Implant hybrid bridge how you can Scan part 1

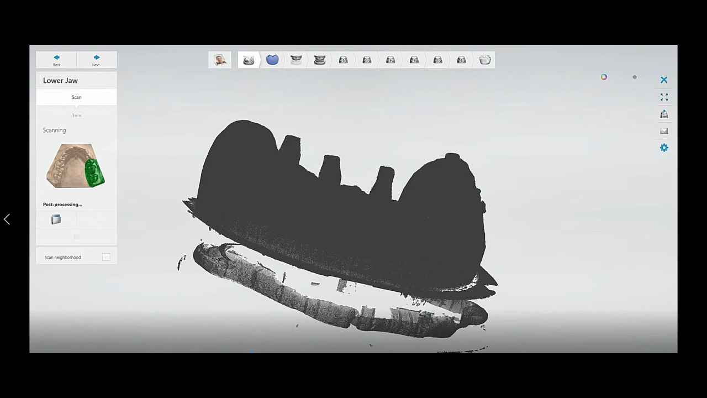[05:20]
will take one to two minutes depending on the number of units to complete the the post processing you can see the green tick button that means it has scanned now you can scan the temporary or the pre-op
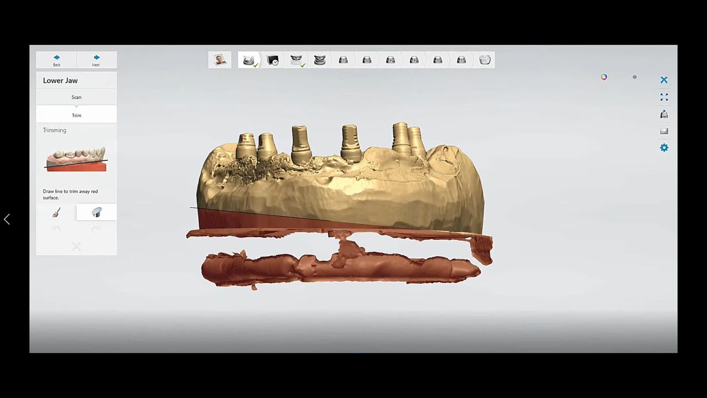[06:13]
and then you can trim the model as you want